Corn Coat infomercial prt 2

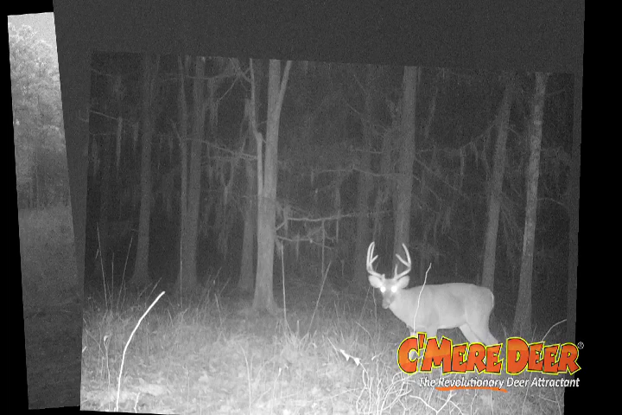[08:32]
that you've got real deer when you see their photograph on that trail camera.